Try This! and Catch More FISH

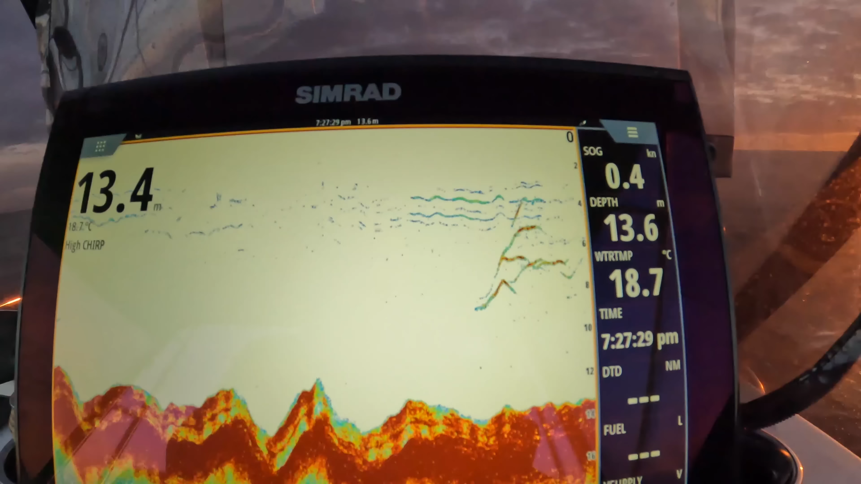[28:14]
On screen: water 18.7°C, speed 0.4 kn
I'm in no doubt that they are snapper coming through midwater.
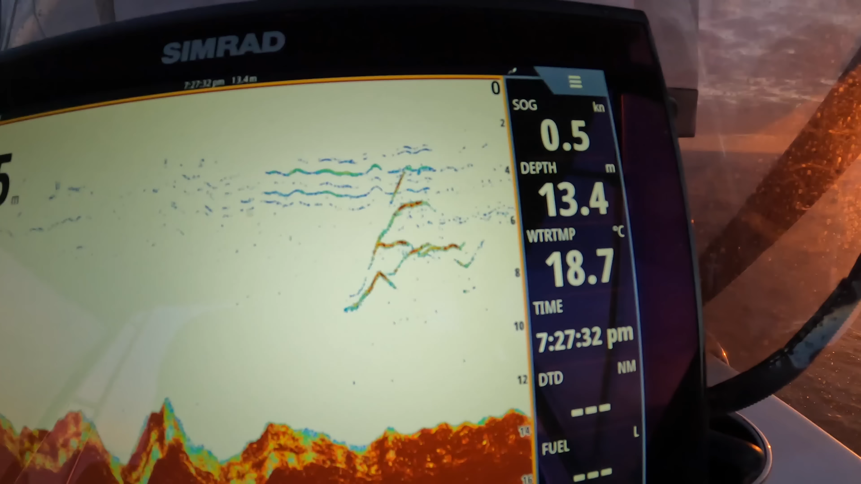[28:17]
On screen: depth 13.4 m, water 18.7°C, speed 0.5 kn
Absolutely no doubt at all.
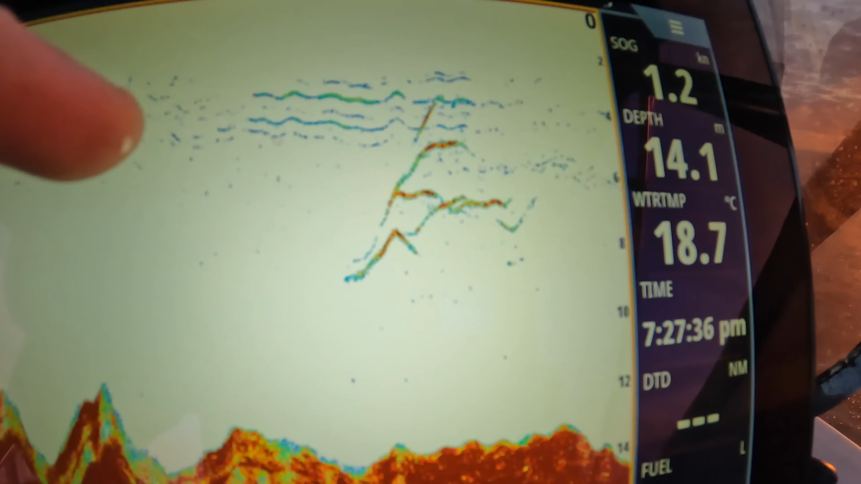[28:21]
On screen: depth 14.1 m, water 18.7°C, speed 1.2 kn
See them with the red in the arch, like proper arches with red in them? They're good solid fish.